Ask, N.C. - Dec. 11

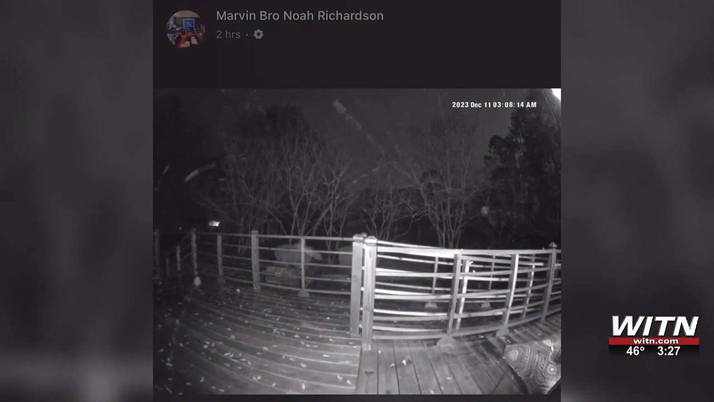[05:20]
And he actually went sending us a video that we're gonna go sharing with you so you can see exactly what he's talking about. And he's wondering, what is the verdict? Do you think you it can. Is snow? Sometimes when you have a very strong weather system like we did last night, mm-hmm. it's not uncommon as we're getting really cold air rushing in, if you have super cold like snowflakes or raindrops basically up in the atmosphere, mm-hmm.